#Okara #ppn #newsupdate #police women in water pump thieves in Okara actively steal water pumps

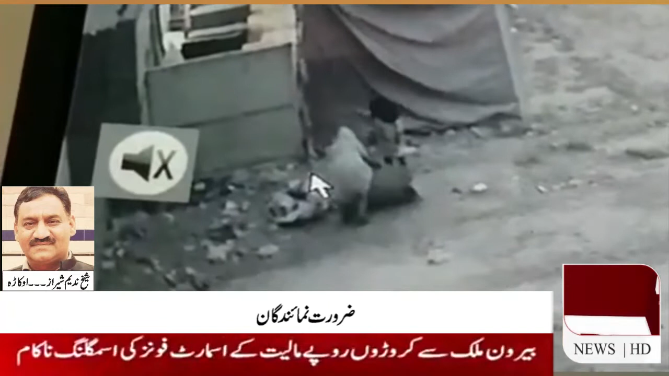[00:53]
سنم سینما کے اندر داخل ہوئی ہیں اس کے بعد ٹینٹ کی رسی کاٹ کر دکان کے اکب دیوار سے داخل ہوئی اور پھرتی سے پمپ کھولنے کے بعد بڑے سے تھیلے میں ڈال کر سر پر رکھ کر